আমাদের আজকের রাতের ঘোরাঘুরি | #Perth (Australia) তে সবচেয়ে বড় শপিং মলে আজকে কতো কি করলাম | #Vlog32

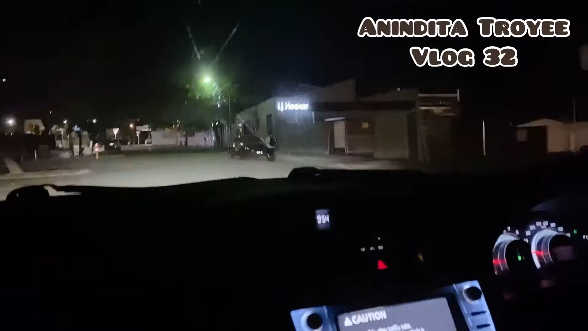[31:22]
আর ও ডানে দেখো, ডানে ডানে ডানে ডানে ডানে, ওয়াও ক্রিসমাস লাইট,
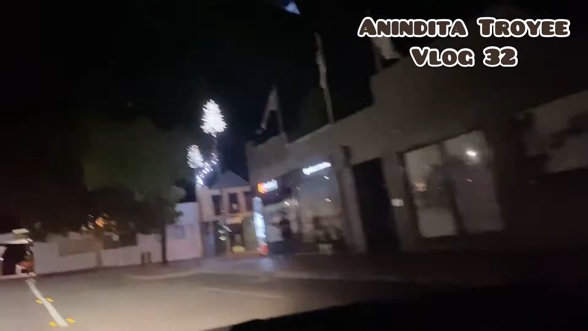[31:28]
আমাদের এই বাসার সামনে খুব সুন্দর একটা ক্রিসমাস লাইট করেছে।